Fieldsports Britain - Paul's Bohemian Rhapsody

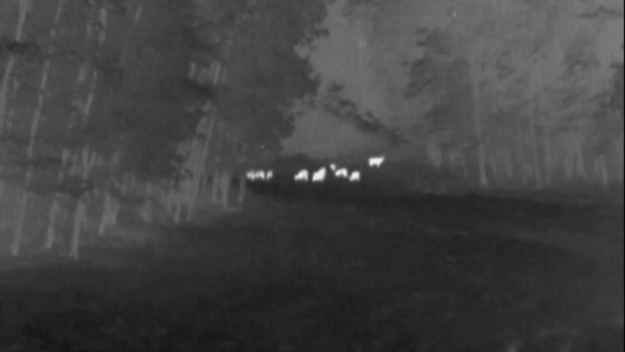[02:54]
However, thermal is a brilliant boredom basher and chill repellent.
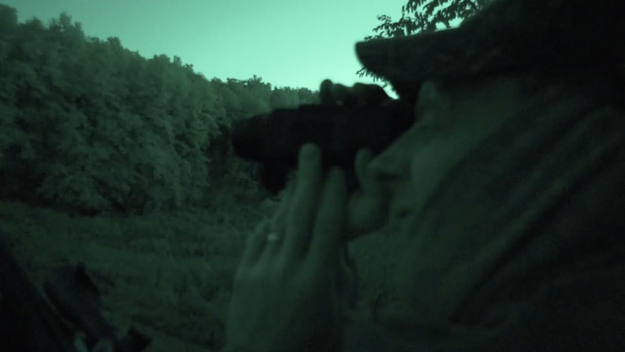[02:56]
Thermal spotters are legal in Hungary as is bow hunting.
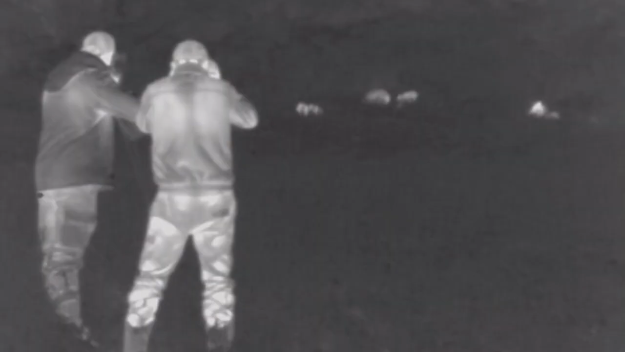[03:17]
Seeing nothing shootable Paul goes after boar on foot, something we have already shown in a previous film. Here is a taster.
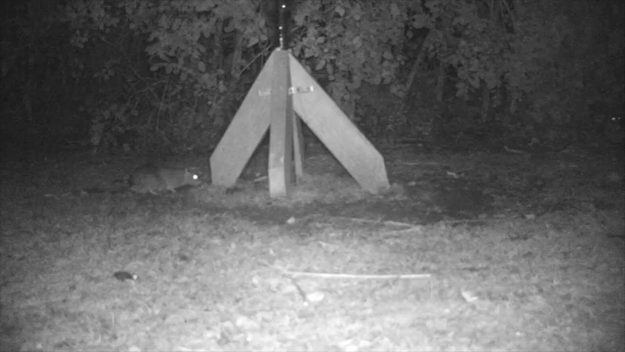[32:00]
And sure enough that's what the trail cam confirms.
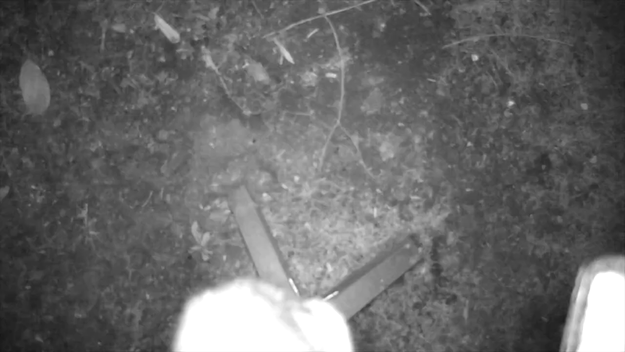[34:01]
She can get past the plastic bottle that stops the little ones getting up to the bird feeder.